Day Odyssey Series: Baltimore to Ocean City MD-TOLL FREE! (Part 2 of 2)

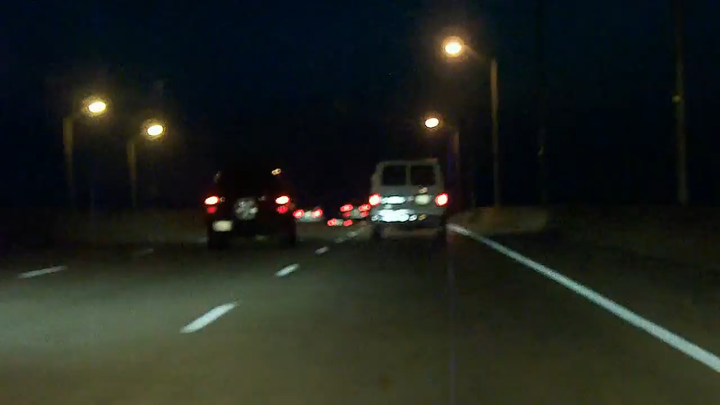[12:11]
Now crossing the Kent Narrows Bridge. Onto Kent Island. Obviously I hope. And finally up ahead. We approach. The bay bridge.
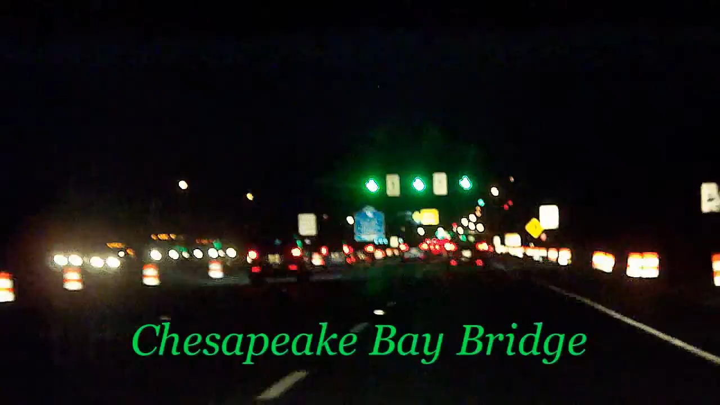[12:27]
Which they say is the most dangerous bridge. In the USA.